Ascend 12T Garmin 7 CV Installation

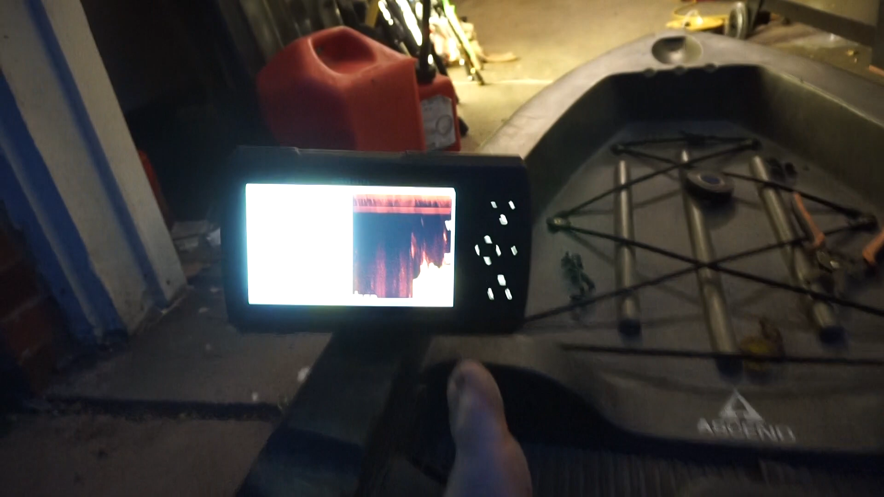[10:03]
We are reading now. So, that's just a simulator. But, you guys get the point.